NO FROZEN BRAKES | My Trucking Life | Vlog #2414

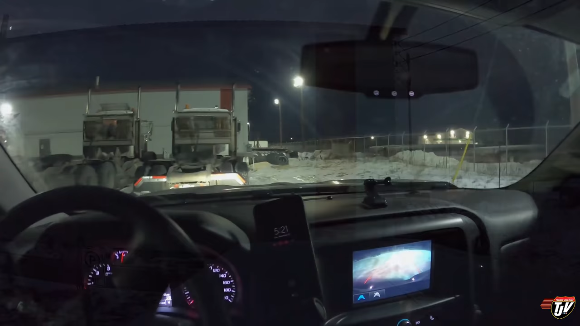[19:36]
Lights are off. Interior lights are off. Can't believe she started today. I wonder how long those interior lights were on then. Were they on all night?